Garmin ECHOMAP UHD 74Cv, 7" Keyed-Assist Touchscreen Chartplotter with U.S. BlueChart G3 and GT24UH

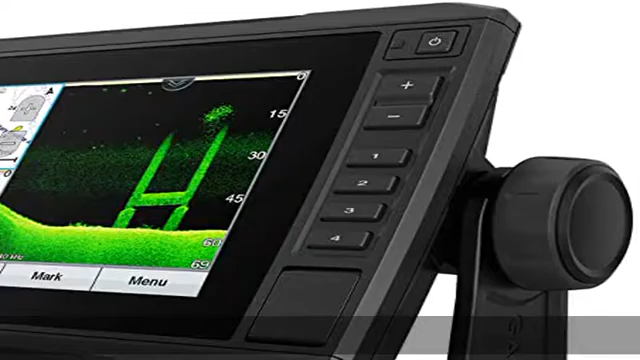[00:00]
About this item bright, sunlight-readable 7 touchscreen with keyed assist includes
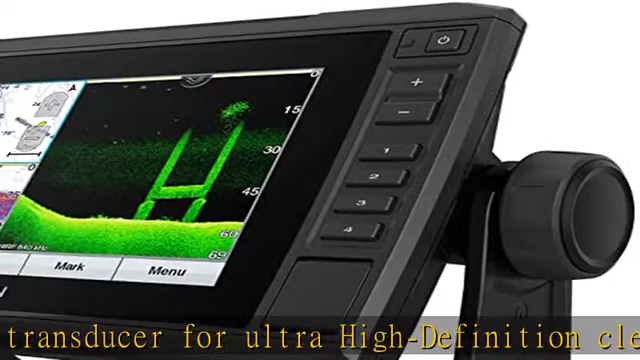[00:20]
Sonar sharing capabilities with other Ecomap Plus, Ecomap UHD and Ecomap Ultra units included components.
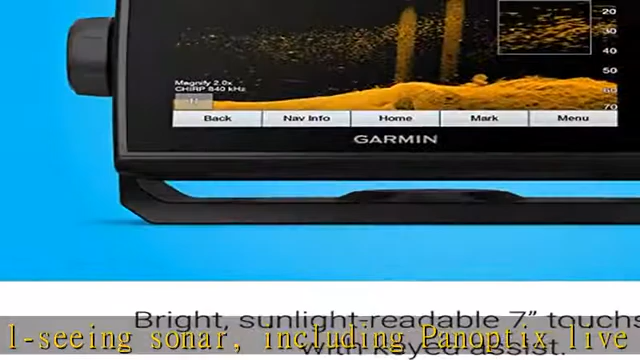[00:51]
sunlight-readable 7 touchscreen with keyed assist includes GT24 transducer for ultra-high-definition
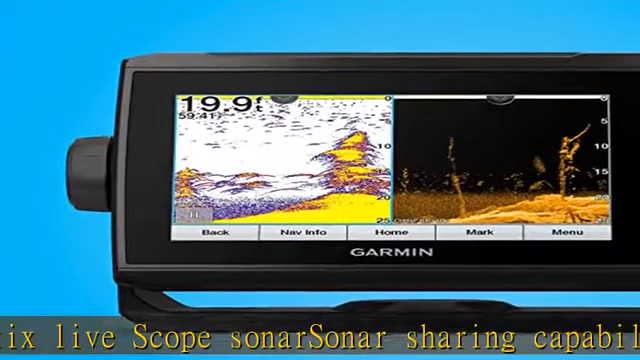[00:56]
clearer scanning sonar and Garmin High wide-chirp traditional sonar preloaded blue chart G3
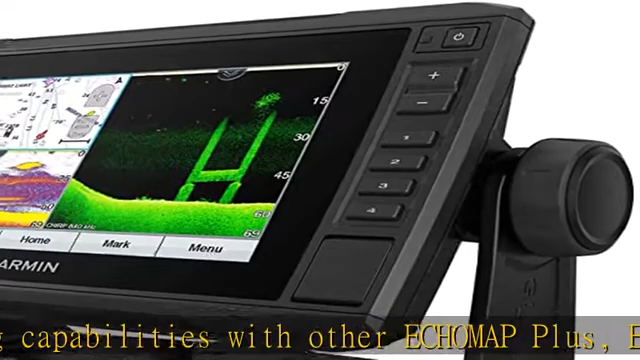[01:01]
coastal charts with integrated Navionics data supports Panoptix all-seeing sonar,
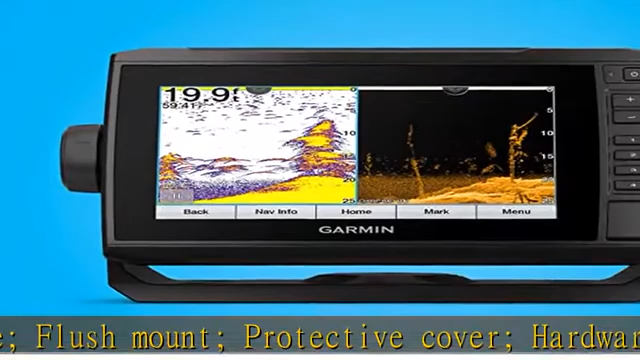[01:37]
sunlight-readable 7 touchscreen with keyed assist includes GT24 transducer for ultra-high.